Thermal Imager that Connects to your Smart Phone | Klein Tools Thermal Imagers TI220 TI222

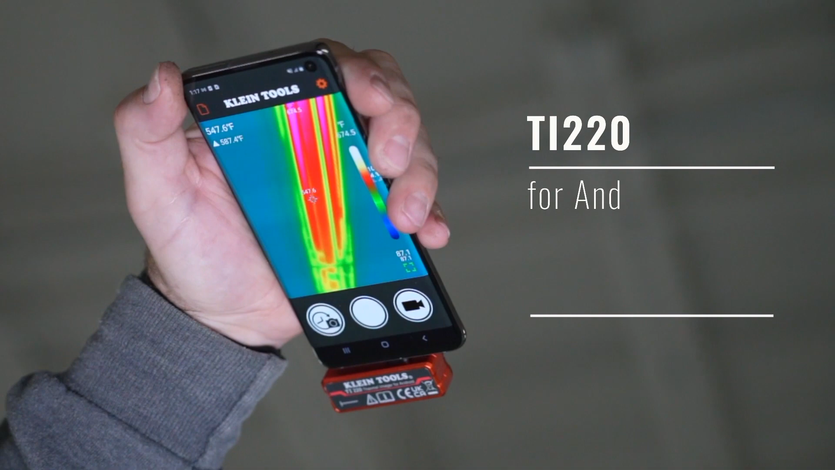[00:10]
It's a TI-220 or a TI-222 for the Apple device. Nice thing about these, you can capture, store, and share images and videos with these phones.
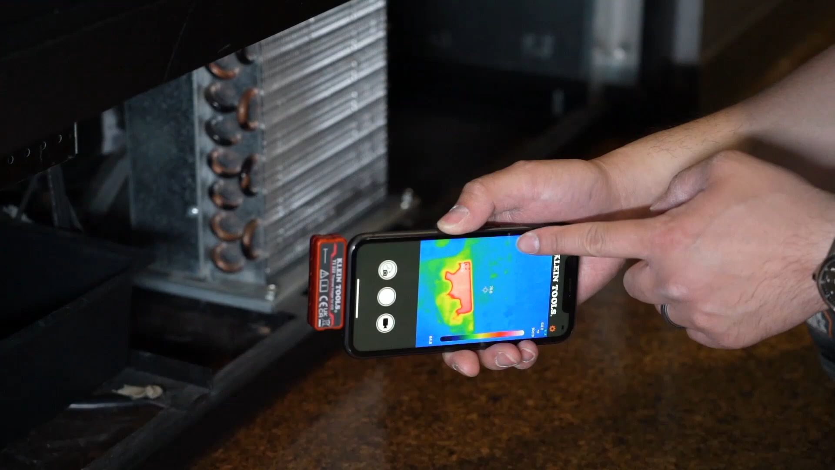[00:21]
You can troubleshoot your hot and cold spots. It's great for finding hot spots in panel boards, motors, other equipment.
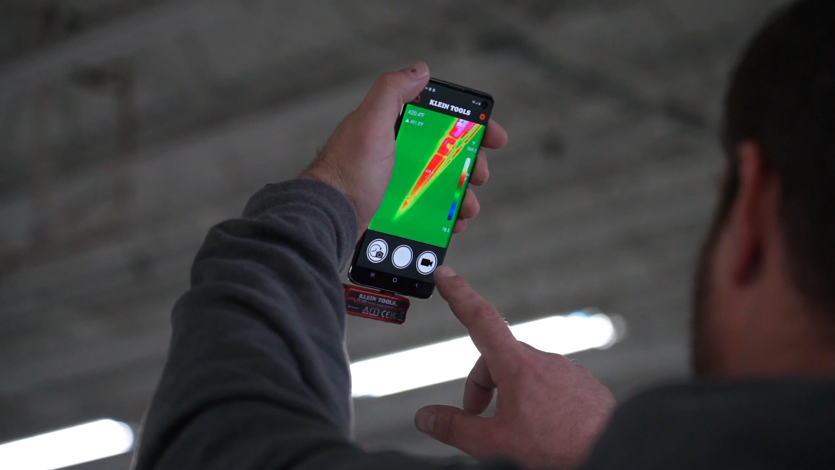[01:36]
It has, as I said before, high, low, and center temperature crosshairs you can set.
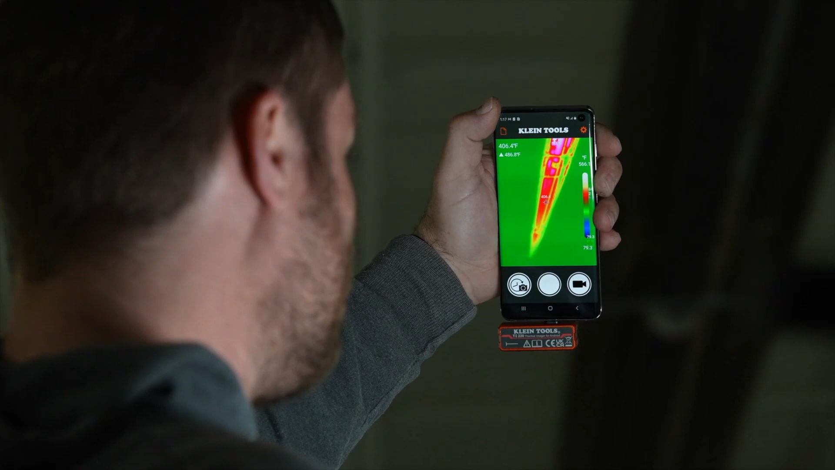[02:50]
and the Apple is iOS 11 or higher.
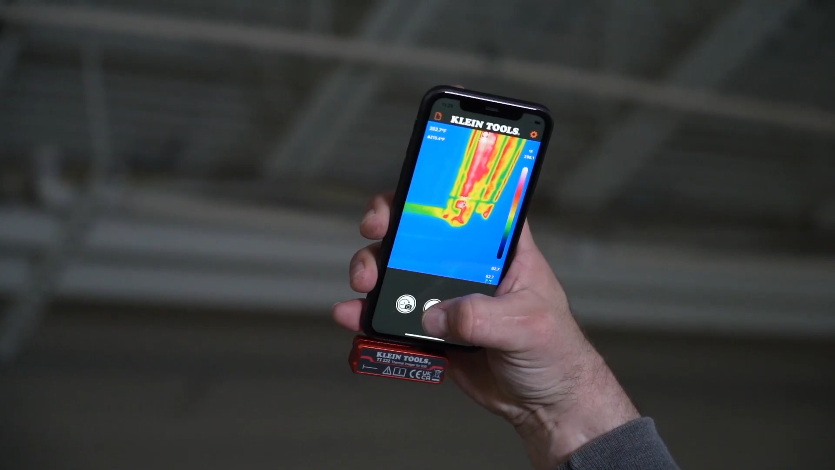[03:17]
The phones are very easy to use.